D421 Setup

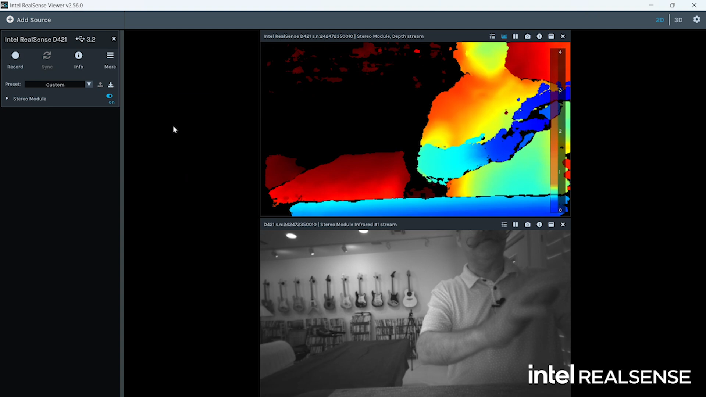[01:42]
I know a lot of our blog posts show off the viewer because it has a bunch of like kitchen sink type type capabilities inside of it. So if you look at the top pane of this video, this is the depth sensing by color. So it's showing you blue as close, red as far, and you can even see my hands, which hand is in front of each other by which one is more blue than the other.
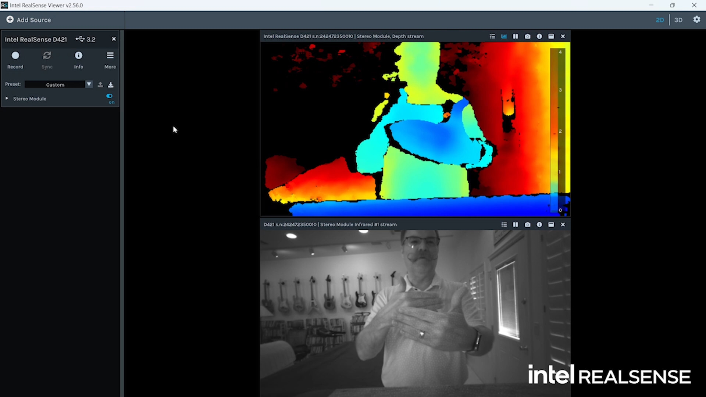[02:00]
So that's pretty cool. The bottom pane shows you the IR pass-through filter, the infrared view.
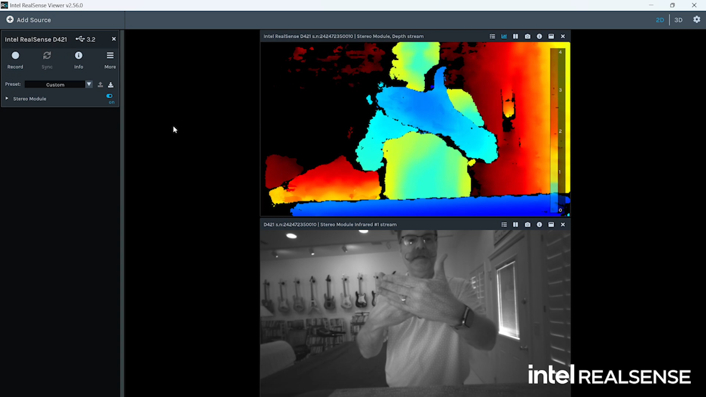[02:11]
So remember, this camera does not have RGB, but you can use IR for a lot of the same type of grayscale precision.
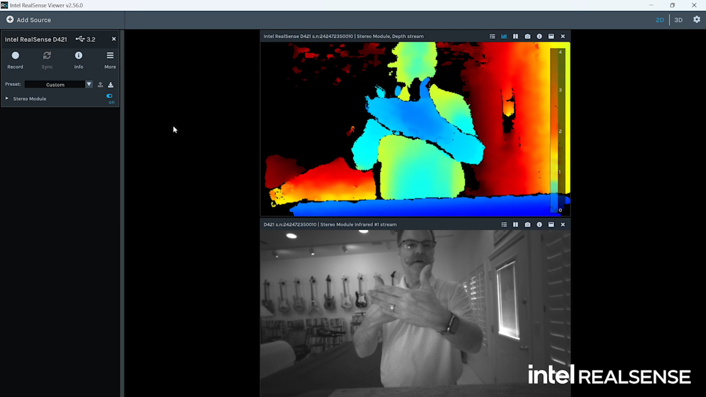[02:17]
Then if you toggle into the 3D view, now you've got your real-time point cloud.
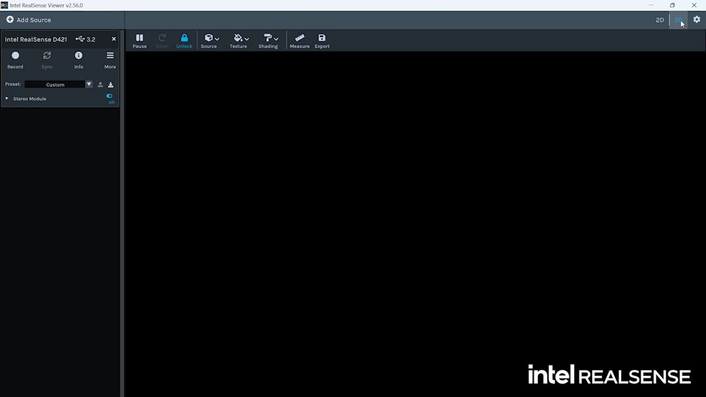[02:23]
So look at that mustache in all of its glory.
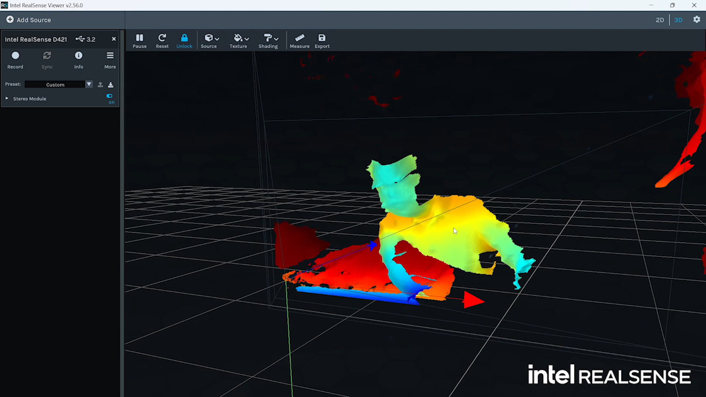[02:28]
So you can see not only the object in front of you, but the whole scene
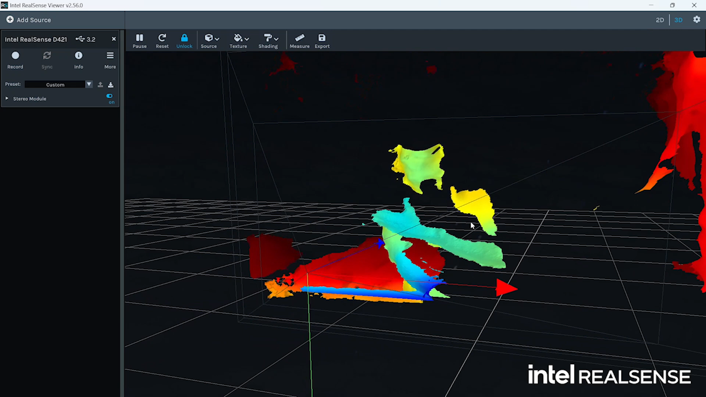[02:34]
in a 3D point cloud fashion. Okay, let me show you one more fun demo that I enjoy.